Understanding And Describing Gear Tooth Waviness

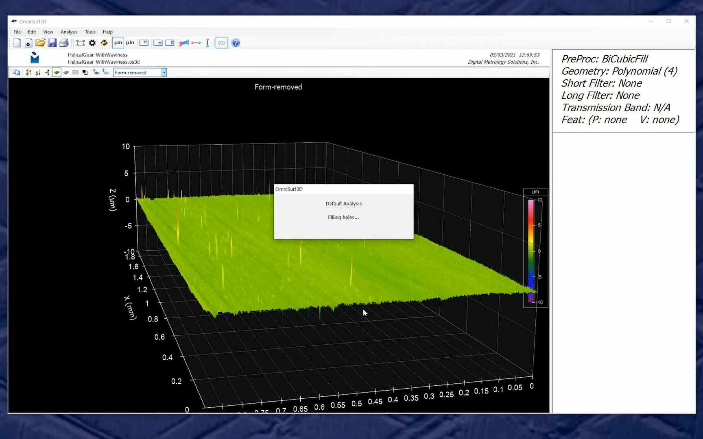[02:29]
When we apply that short filter, we've now moved from form removed into the primary surface.
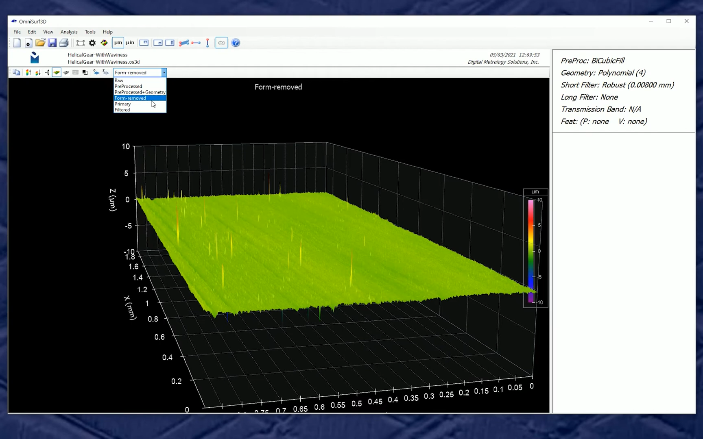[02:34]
And yes, it's done its job quite nicely. We can see that those spikes are eliminated.